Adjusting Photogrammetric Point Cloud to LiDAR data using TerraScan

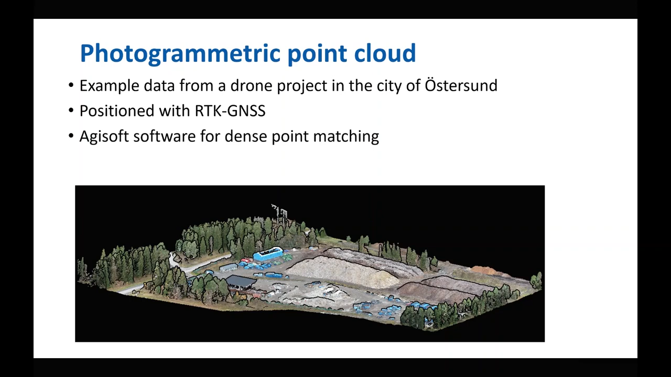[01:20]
produce the photometric dense point cloud. The LiDAR points used comes from the National LiDAR project in Sweden. It has about one point per square meter and the accuracy is about five centimeters on well-defined surfaces. This data is also free to download at the Swedish National Land Survey's homepage. It's an ongoing project and about one-third of Sweden is covered at the moment.
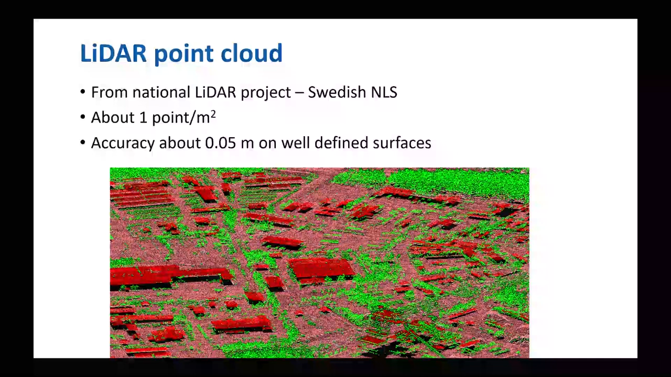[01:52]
The first example is I'm going to show you how you can adjust a photometric point cloud to a LiDAR reference point cloud using a three-dimensional transformation and if you wish also a rubbish sheet fit.
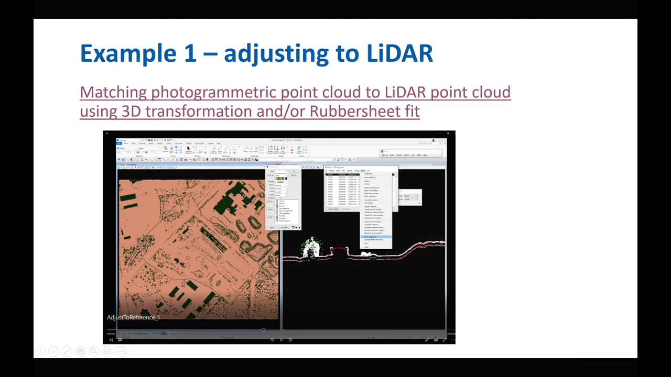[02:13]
I will start a video and talking you through it.
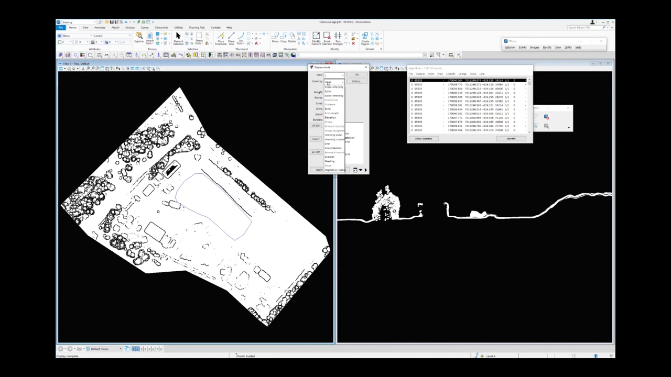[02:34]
Here's the photopoint cloud and it has some colors and you can see it's in three dimensions when I am rotating the point cloud.
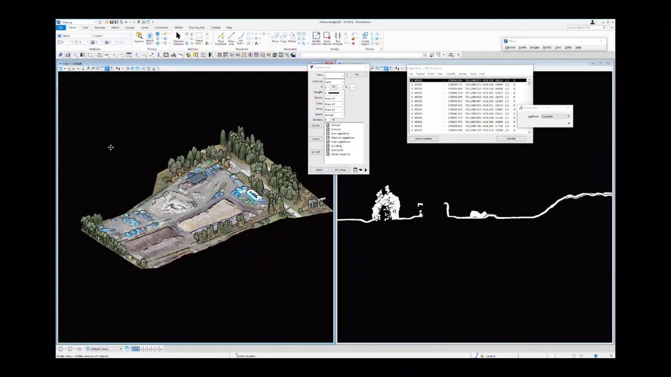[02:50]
To adjust this to the LiDAR reference point cloud I would like to do some ground classification because the ground is a good solid continuous surface which is well suited for matching.
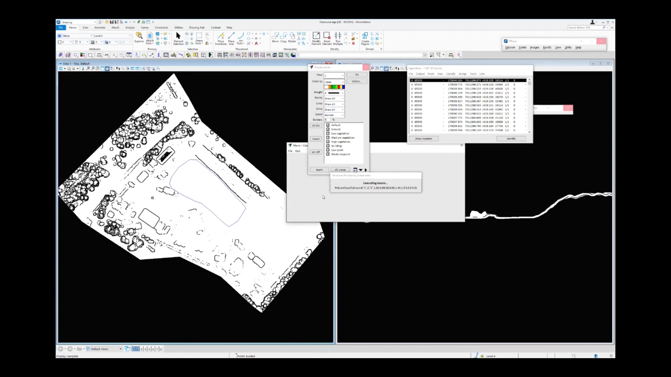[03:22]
I will do the ground classification by using the Triscan macro and I will do some manual editing.
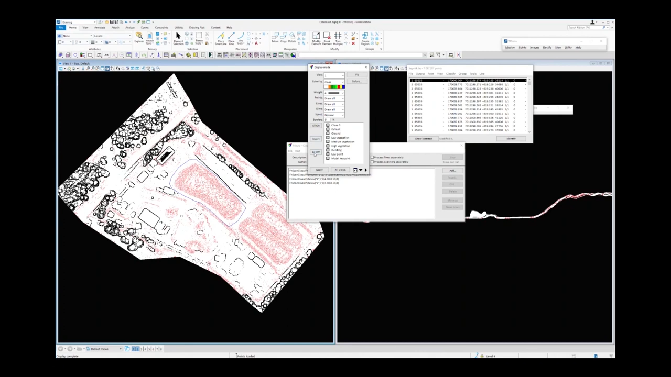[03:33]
When I do that manual editing I will turn on the shaded surface display mode because it's easier for me to see where I have gross errors in the ground classification and do some quite simple steps for the editing to make sure that I don't have too many gross errors in the ground classification.
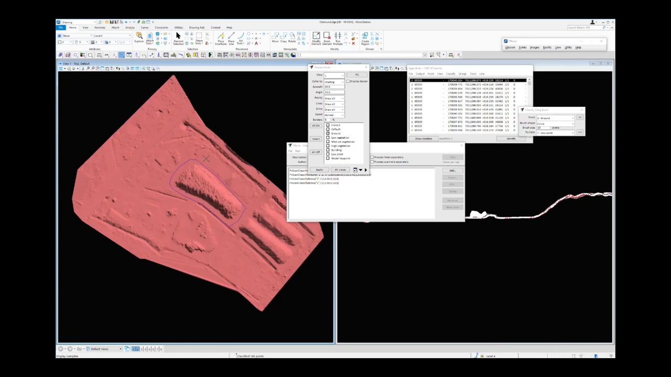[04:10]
So when I'm done I want to load the LiDAR reference data
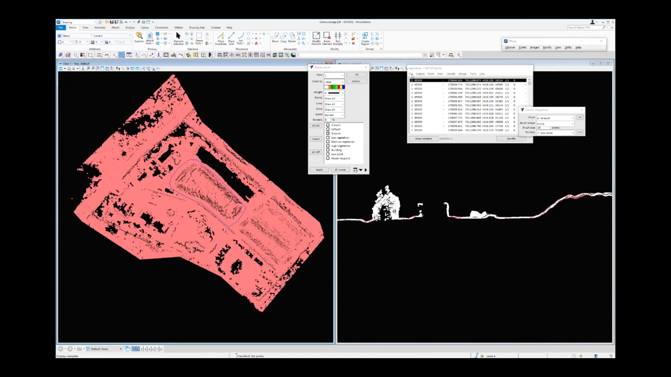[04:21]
and I don't want to load all LiDAR data. I make a fence around this area and load only LiDAR data inside the fence and now I make sure when I load the LiDAR data that I read the LiDAR data as a reference point and they will be treated separately from the photopoint cloud.
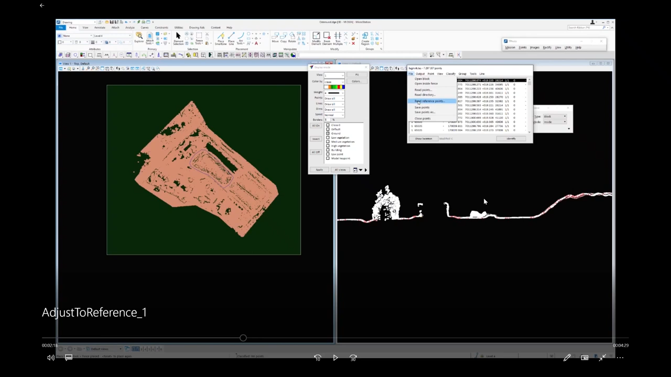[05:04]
The photopoint cloud was read by using read points points and now the LiDAR points and now the LiDAR points and now the LiDAR point cloud is read by using read reference points. So it's a difference how they are treated in Triscan. So I have a number of LAS files covering Östersund but I want to make sure
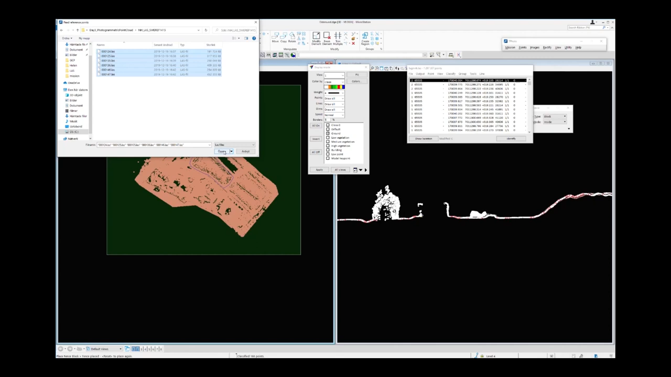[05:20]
that I only open the area that overlaps this this photopoint cloud so I will choose the inside fence only when I open the LiDAR data and now you can see to the right how they fit you can see there's an offset in elevation you can see the difference in the two point clouds
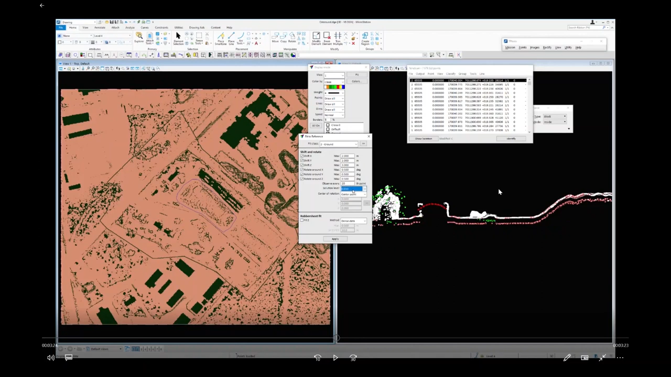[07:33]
and the solution and the solution criteria here is put to 1 cm that means that when the improvement is less than 1 cm then it will stop iterating. The central rotation I will choose as the center point of the point cloud. I will not do the rubber sheet fit. I want to do that as a second step so I will start by using the shift and rotation.
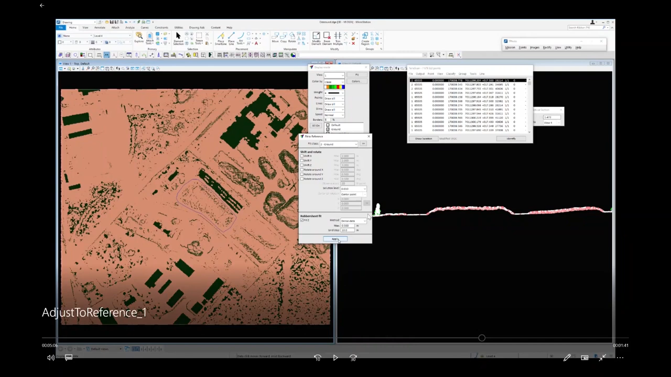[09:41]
So now I can continue by doing fit to reference but in this case I will only do a rubbish sheet fit. Because I have already made the 3D transformation fit. And when I do the rubbish sheet fit I tell the software the density of the grid of the rubbish sheet fit. So in this case it will calculate an offset in each 10 meter grid step. And this 10 meter grid correction will be used to interpolate in between these grid points and you will apply on all data.
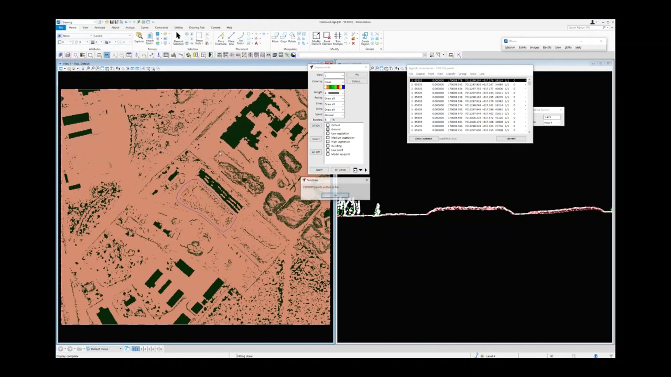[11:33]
So here is one thing where the reference point cloud is treated separately from the original point cloud. So after saving I can close
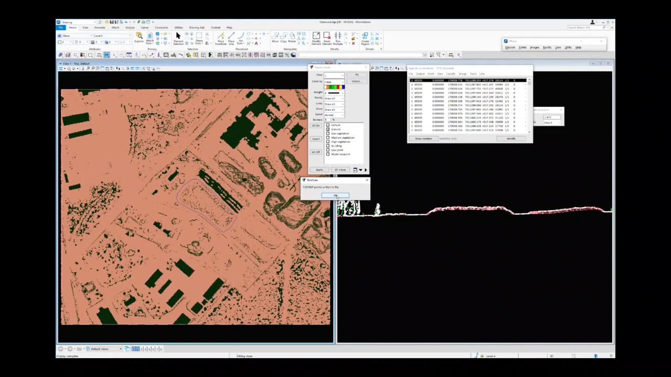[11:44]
all points and then I load the saved file and you will see in this case that
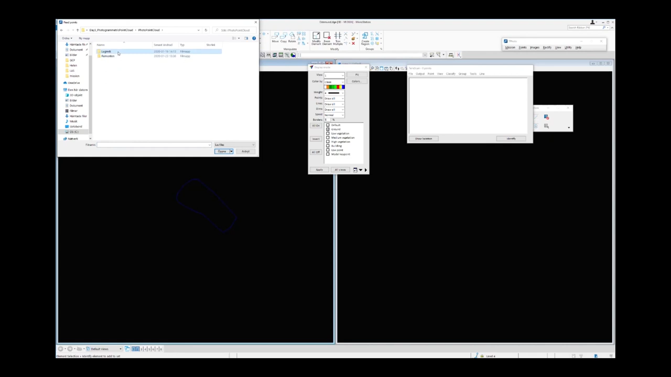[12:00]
the LiDAR reference points are not in this file.
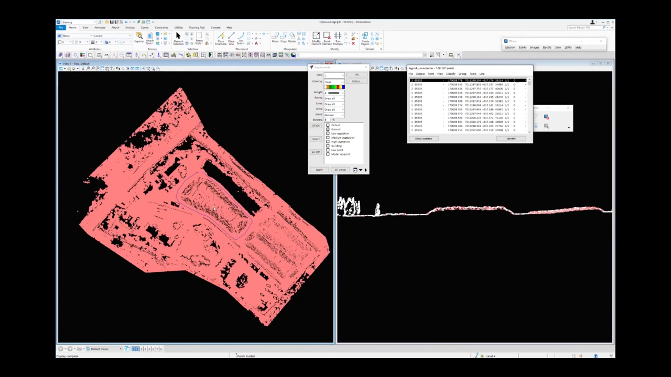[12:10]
So this holds only the original photopoint cloud and not the reference points.